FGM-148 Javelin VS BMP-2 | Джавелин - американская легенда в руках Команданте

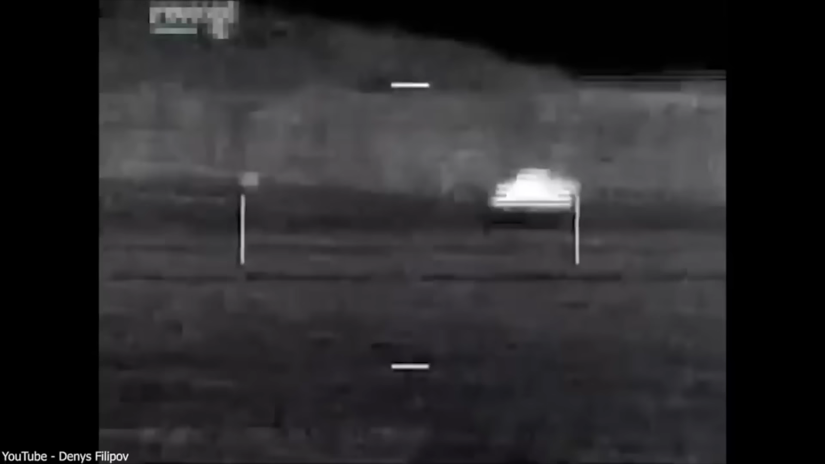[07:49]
Она находится изнутри защищенного колпака из сульфида цинка, который пропускает инфракрасные лучи длиной до 12 микрометров. Эти лучи проходят через колпак линзы из сульфида цинка и германия и попадают на зеркало из алюминия.
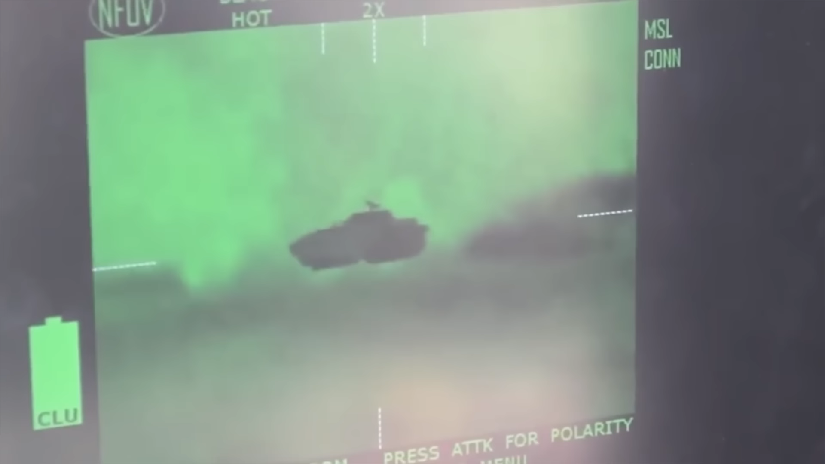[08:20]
Инфракрасная оптика из Германии обладает более широким диапазоном, но пропускает меньше света.
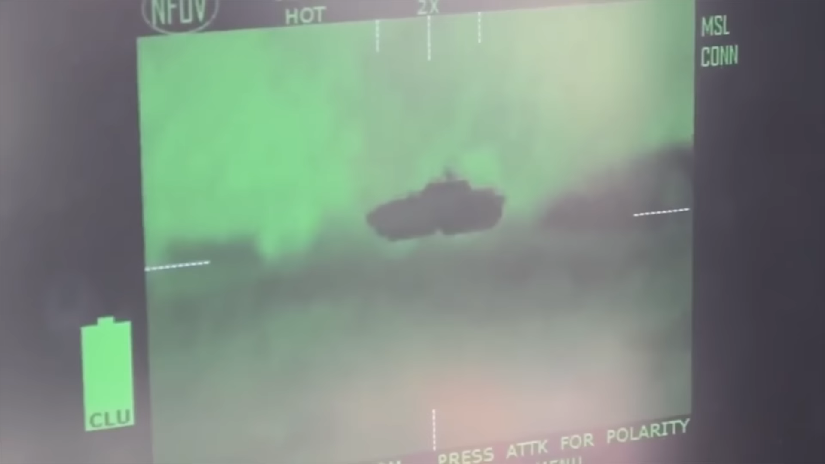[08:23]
Это может затруднить определение цели с низким инфракрасным излучением для головки самонаведения.
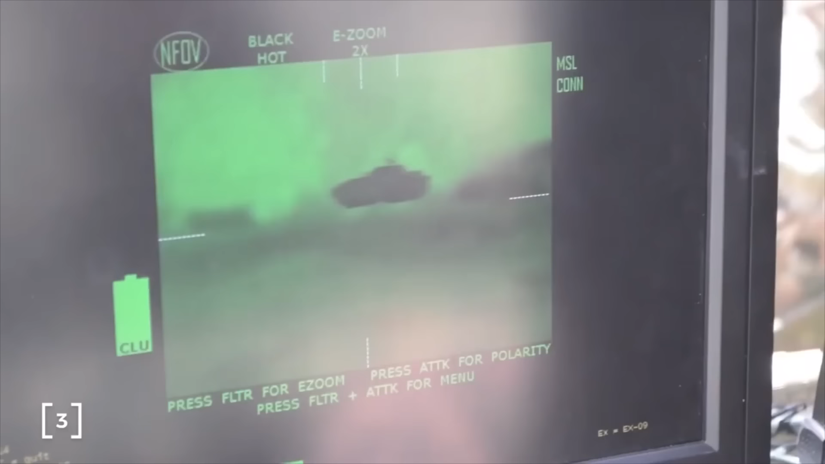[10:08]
Эти участки обрезаются в виде регионов интереса – Region of Interest ROI.